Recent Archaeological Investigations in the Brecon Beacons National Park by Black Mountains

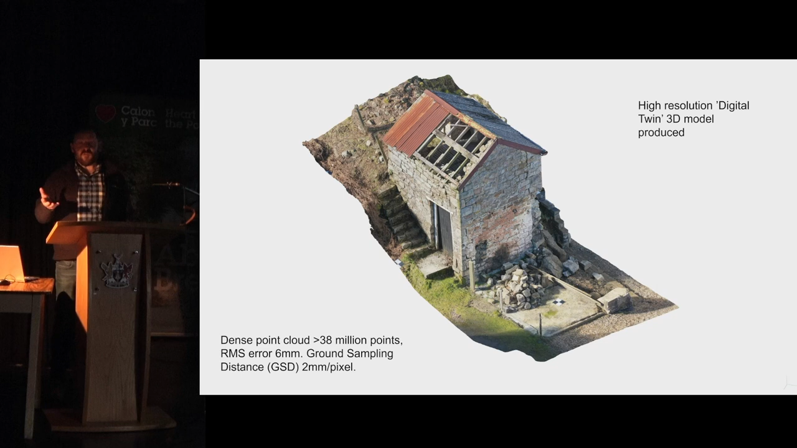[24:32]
The building was falling to pieces, and we were asked to go and make a digital twin of it to preserve it, because it was going to be lost. And obviously, it was important, because it was a stable relating to the quarryman's arms. So we did a drone survey. We mixed that with some terrestrial cameras, and we produced some really high-density point clouds and 3D meshes, and we also produced very,
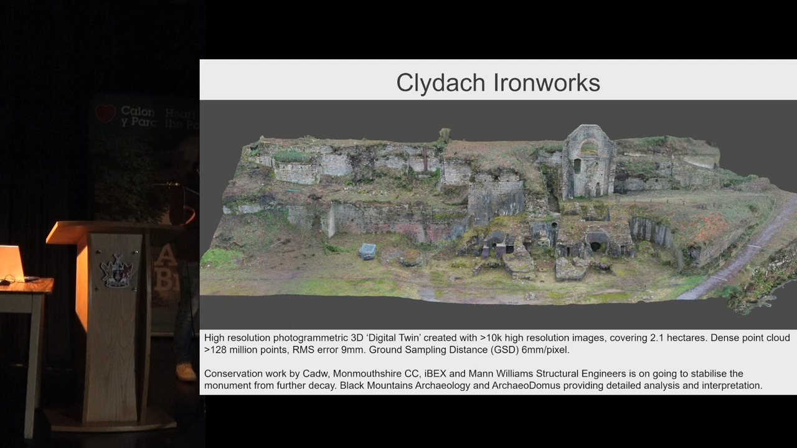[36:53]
So, but what we've, what we've been able to do is we've been able to identify that yes, we do know where the third furnace is because it's here. We've got Vussois going off to, that would have, would have come over to a bridge house. There's no way that we could have had a Bolton and Watt engine in here, there wouldn't have been room so it means it must have been out here.
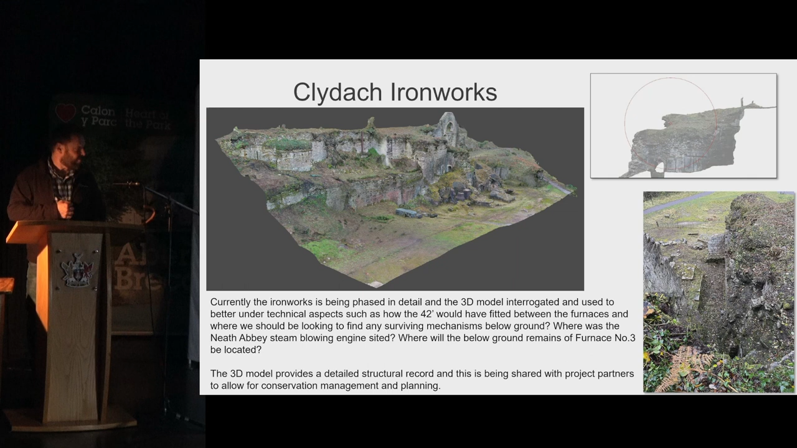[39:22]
sort of centimetre accurate we've even recorded all the passages behind the furnaces, we've recorded all of the subterranean passages as well so you can really, you know, you can really interrogate the model and then for years to come.